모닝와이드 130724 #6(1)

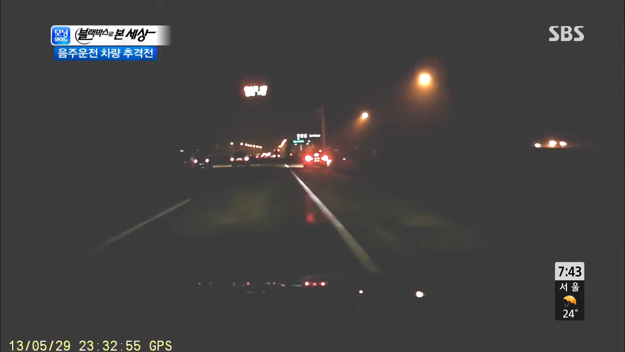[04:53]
주행하기 시작하는데 어딘가 좀 이상하죠 수상합니다 왔다 갔다 해요 차가 정상적으로 이제는 깜빡이를 켜지 않고 이상한 운전을 하더라고요 그래서 왔다 갔다 그러면서 졸음운전일까요